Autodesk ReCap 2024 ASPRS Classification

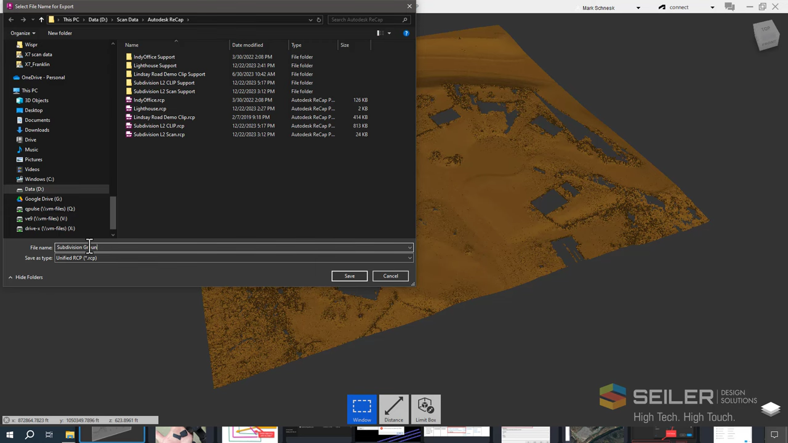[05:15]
I can now save this out as a site using the ground classification. So I'll call this Subdivision Ground. I'll say save, unify my scan, and I will get a brand new Recap project that's only the ground classification points.
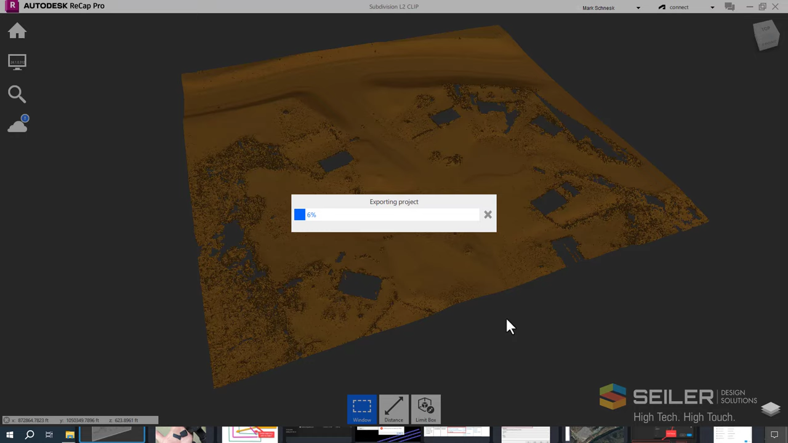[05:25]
And as you see, I've attached that ground classified point cloud inside Civil 3D.
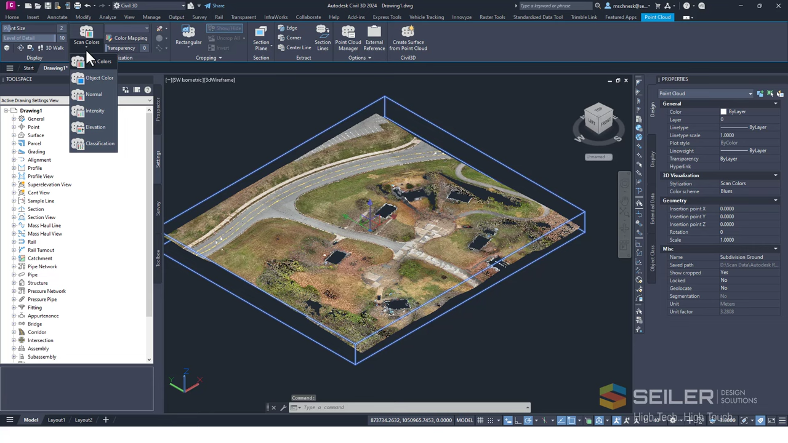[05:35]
Selecting it, I can even change the classification to show that it's similar to the way it was in Recap.
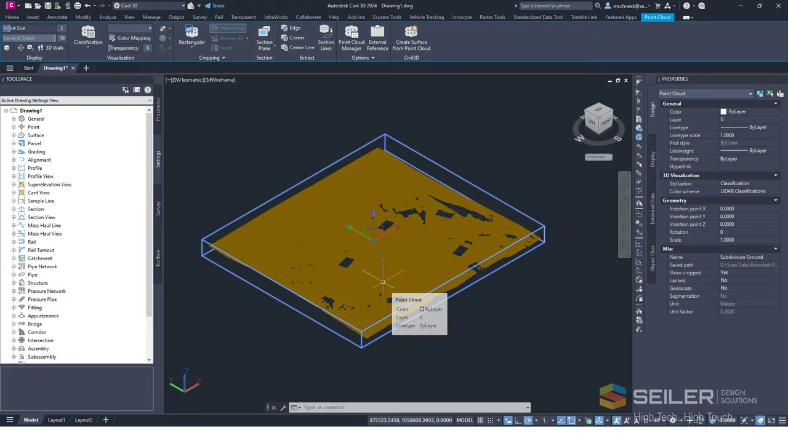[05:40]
One final note, there is one final tool that I'd like to show you in this video,
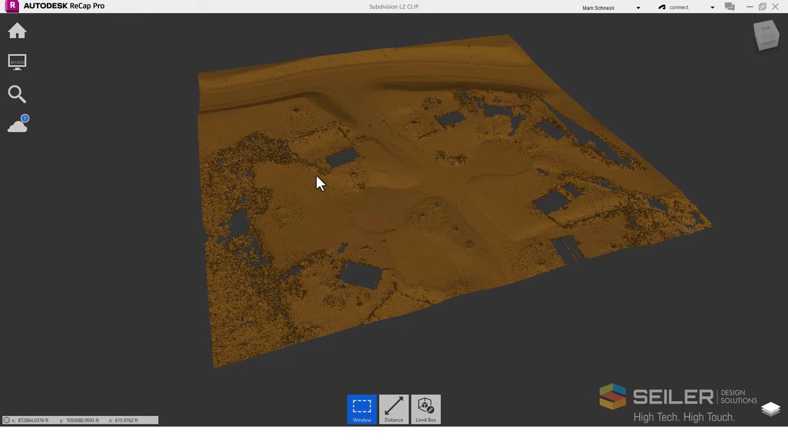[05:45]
an Autodesk Recap, and that is the Decimate Ground Point tool. From the Home tab, I'll choose Decimate Points. I'll select the source classification, in this case ground, and I will choose a target classification. I'll use class 30. It's just reserved, and I can use this to lighten my point cloud. Make a Decimate a point cloud, export it, and then import that into Civil 3D to make a lighter weight TIN file.
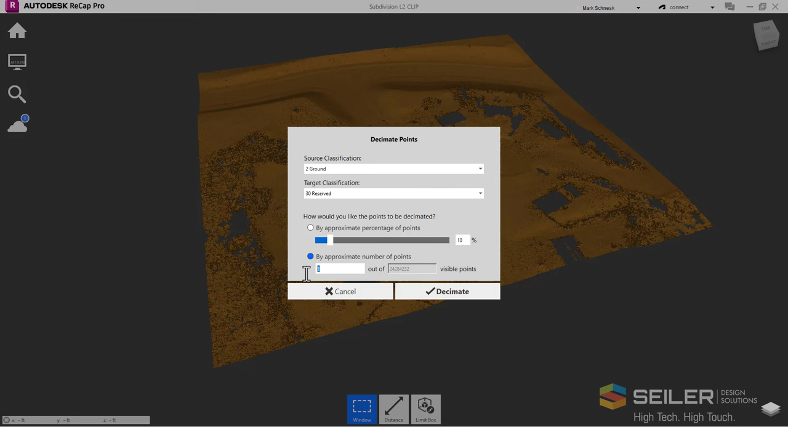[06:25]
In this case, I can choose the percentage of points that I want to export, or by approximate number of points. It'll count the whole number of points in the point cloud, and then I can type in the number that I want. So maybe I only want 50,000 points out of the 24 million points. I choose Decimate.
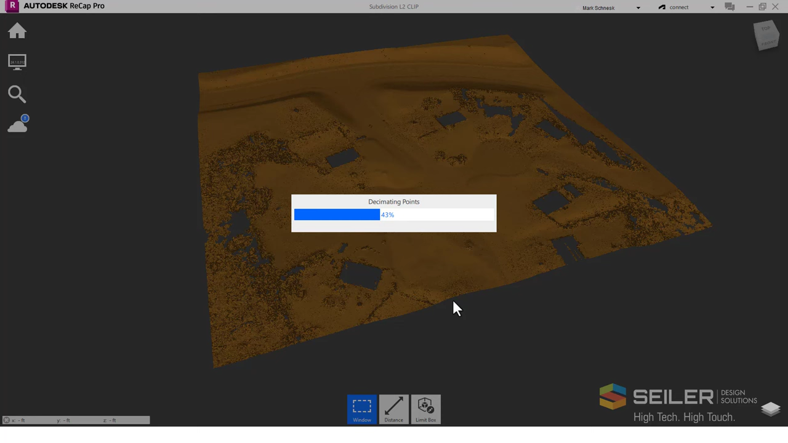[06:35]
It's going to go through, run that, and add that to that classification.
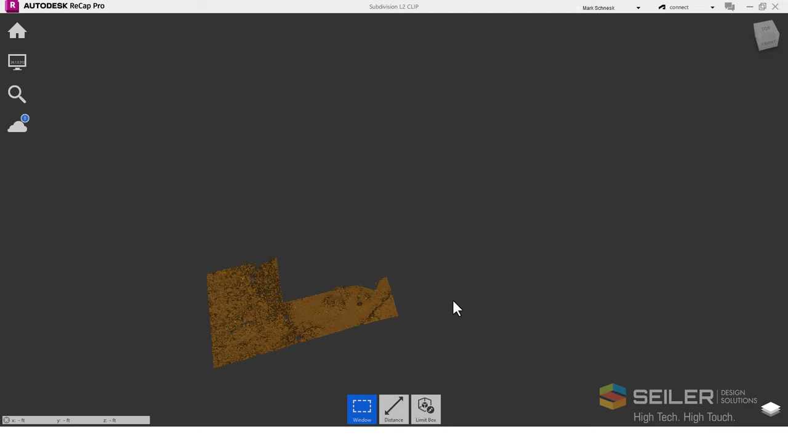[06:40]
As soon as it's finished, I can go ahead and turn on that classification.
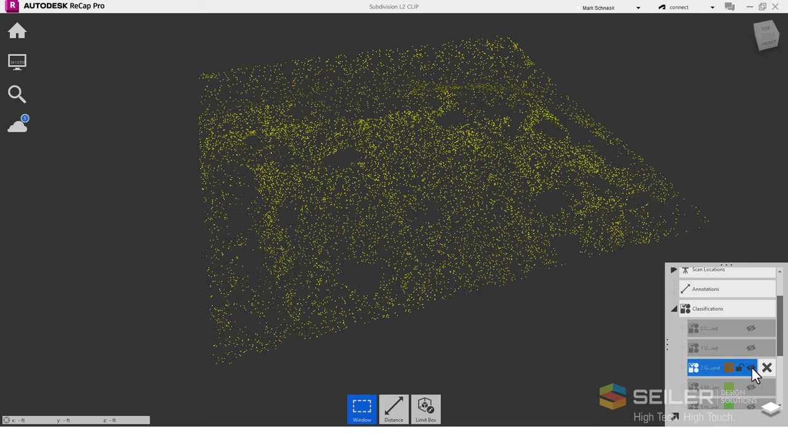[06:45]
I'll turn off my ground, and I'll turn on that layer 30, and you can see the decimated point clouds.